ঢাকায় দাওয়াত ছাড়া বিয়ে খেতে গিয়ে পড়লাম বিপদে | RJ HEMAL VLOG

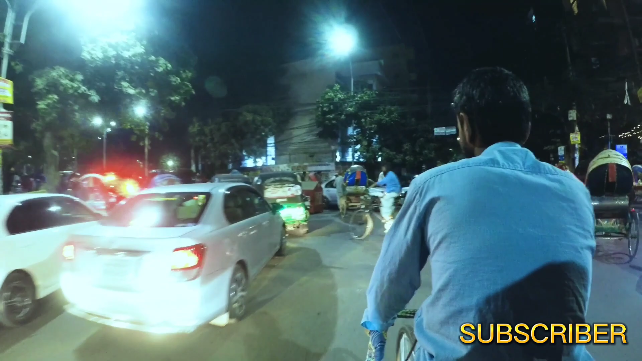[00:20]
তো আমরা বাসা থেকে অলরেডি বের হয়ে গেছি, তো আমরা এখন ধানমন্ডি লেকের পারে বলা যায় বা রবীন্দ্র সরোবরের অপোজিটে আছি। তো আজকে রাস্তায় প্রচুর জ্যাম,